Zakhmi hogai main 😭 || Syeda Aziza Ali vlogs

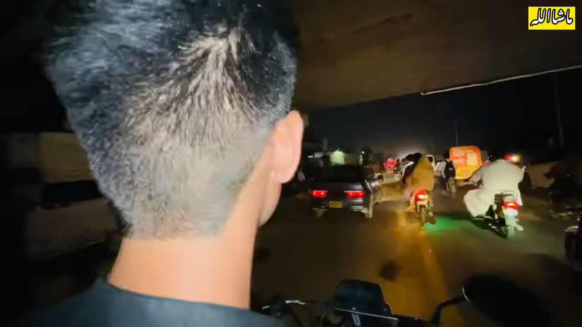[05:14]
तो चलो भाई हम लोग चल रहे हैं घर की तरफ, ये हमारे कायदे आजम खड़े हुए हैं, ये रात के टाइम हमारी हिफाजत कर रहे हैं।
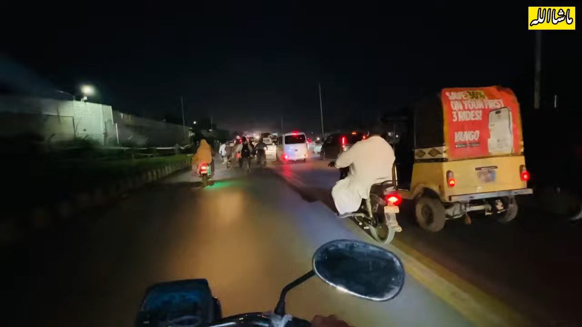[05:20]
बाकी हम लोग जा रहे हैं अभी घर की ओर, काफ़ी ज़्यादा रश है। ये देखो जी A few moments later.